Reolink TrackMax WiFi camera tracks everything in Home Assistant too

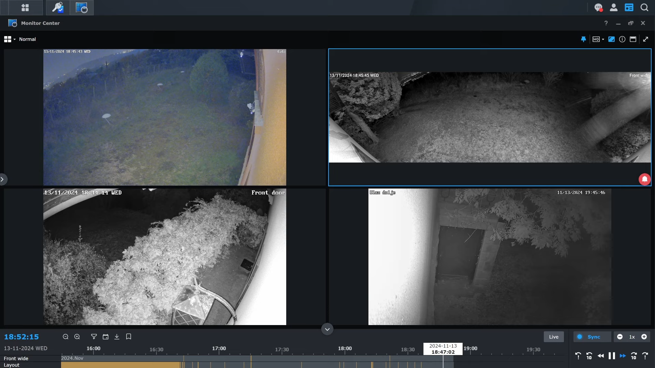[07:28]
In the Synology surveillance station, click on IP camera to open the IP camera settings page,
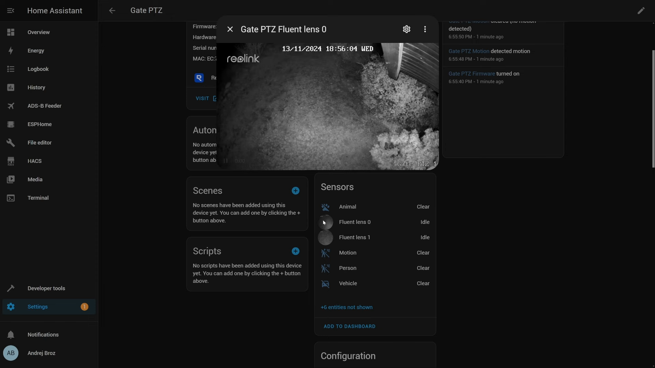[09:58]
For example, turn on, off, floodlight, start or stop the siren, zoom in, move it to guard position,
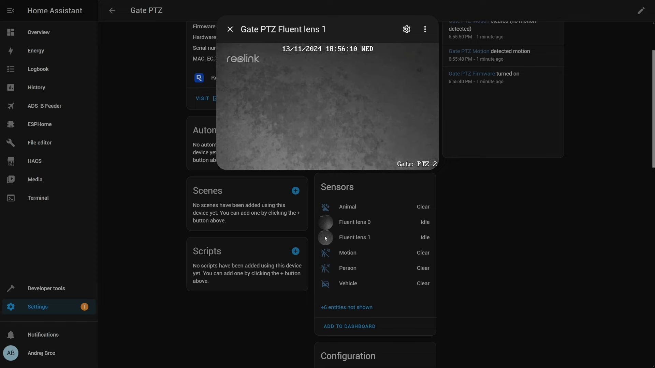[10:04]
move it down, up, left, right, etc, etc. In terms of sensors, we have information about animal,
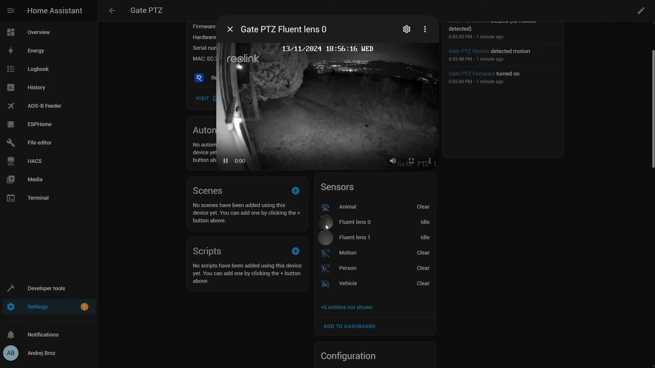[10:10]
person, vehicle, or if there is any motion, and we have two streams.